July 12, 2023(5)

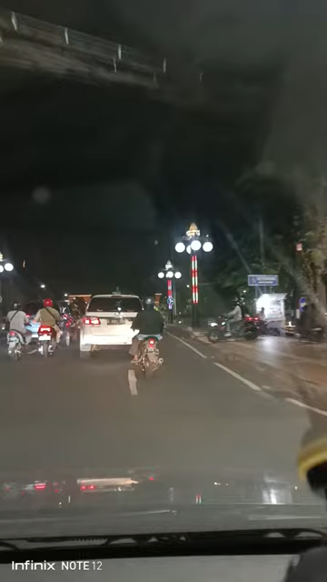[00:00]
Halo guys selamat malam tanggal 12 Juli 2023 saya ada di Monumel Jendral Sudirman
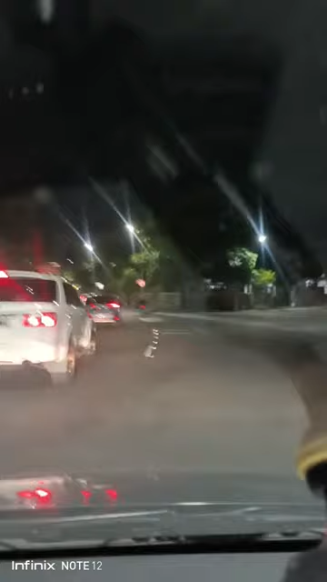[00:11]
di depan itu ada Balai Kota Surabaya jalan apa Taman Ahmad Jaes kira-kira ini
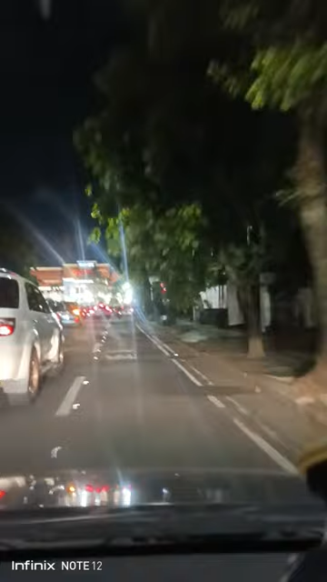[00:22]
lewat sini cuma enggak tahu jalannya apa ini depan ini Balai Kota tempatnya Pak Wali Eri Cayadi nah kiri saya ini rumah dinisnya Pak Eri Caya